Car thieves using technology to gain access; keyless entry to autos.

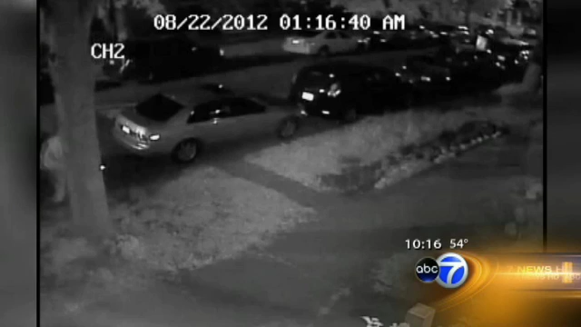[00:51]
Shin's new security system captured the crime. Just after 1 a.m., the camera snaps on as someone walks into the frame. He walks past my car, the dome light comes on, and he kind of stops in his tracks, walks right into the car. Mind-boggling how quickly and how smart they are to build some sort of device or an app or something that just allows them to steal easily.